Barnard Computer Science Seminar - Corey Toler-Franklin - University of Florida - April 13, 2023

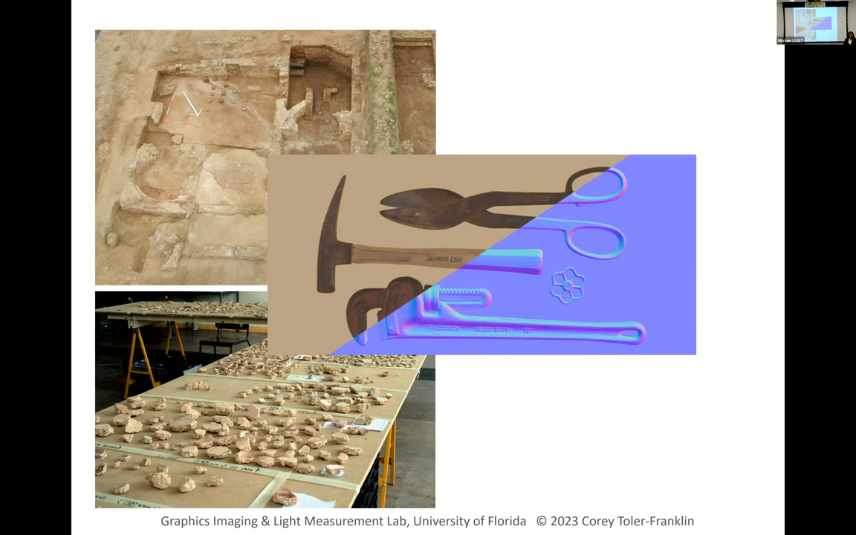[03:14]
So everything that's pointing towards you is blue. All the surfaces pointing upward is green or green and all the surfaces to the right are red and indigo is to the left. So we want to take that data and do things like use the additional information to do things like match or reconstruct fragments of artifacts.
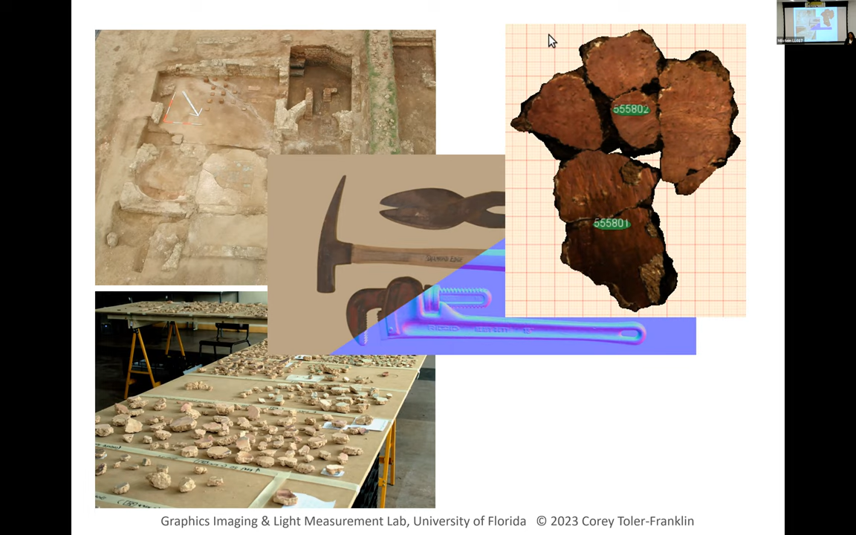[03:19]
And my early work looked at taking these types of information